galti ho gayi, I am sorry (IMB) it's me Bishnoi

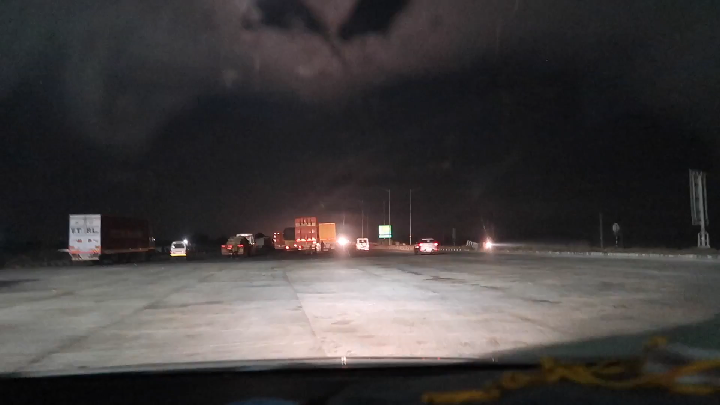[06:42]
यह चीज बड़ी यह कर दिरून नहीं जो फास्ट तेकं निकाल के पॉकेट पर रखाए है और ये जब ओस जम जाती है ऐसे तो चलता नहीं है फिर उपिछ वाला में गूरता है और साइड बर्था होता है वह भी अभी पूरता है आगे काफी ओस जमा हुआ